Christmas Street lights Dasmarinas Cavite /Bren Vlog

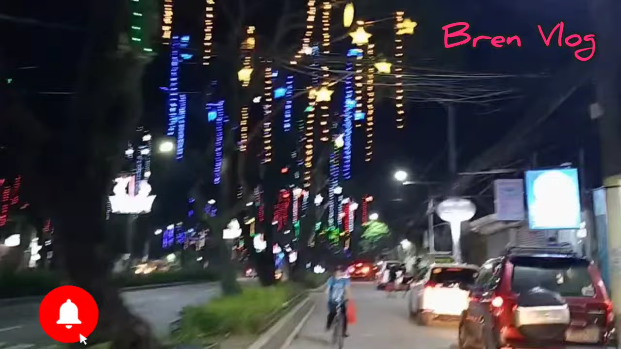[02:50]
kaya yan, diyan lalakas katulad sa Tagay Time. Ang dami na namamasyal para nang hindi siya mag-inig. Ayan na, ang dami na namamasyal. Wow! What?